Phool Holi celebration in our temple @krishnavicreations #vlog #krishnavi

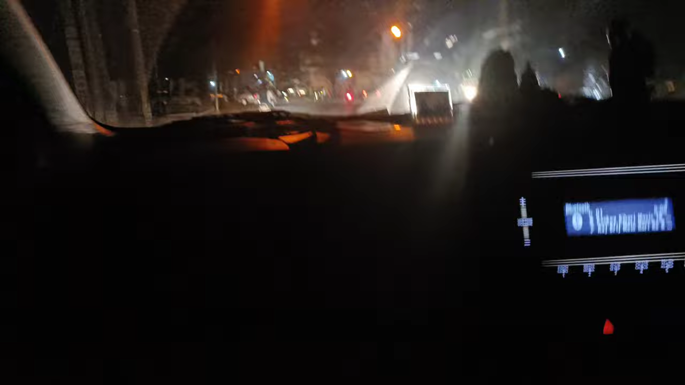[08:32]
बच्चा सोने दे, अब इसको सोते हुए हो गया टाइम।
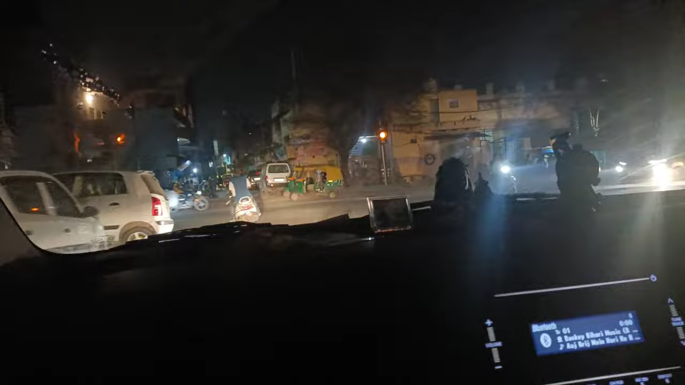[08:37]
तो हम लोग घर पहुंच गए हैं और मुझे तो बहुत नींद आ रही है।